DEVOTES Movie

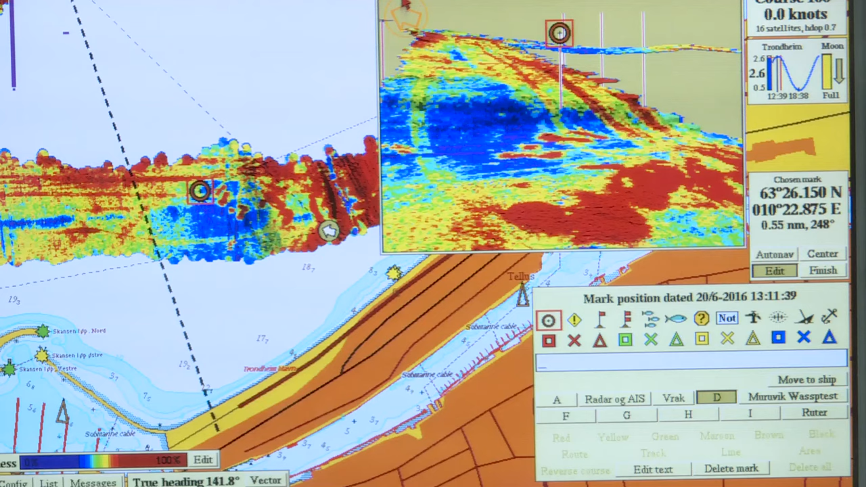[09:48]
So for seabed mapping, we are reliant on bathymetry information.